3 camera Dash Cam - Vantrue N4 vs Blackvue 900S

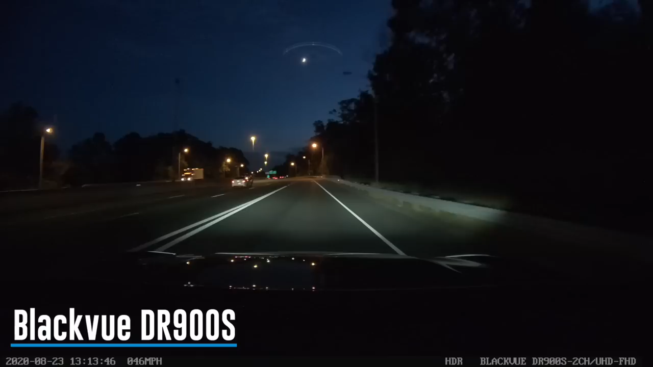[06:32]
at night nick well here is the black view 950 at night pretty clear image quality and here's the van true n4 at night in fact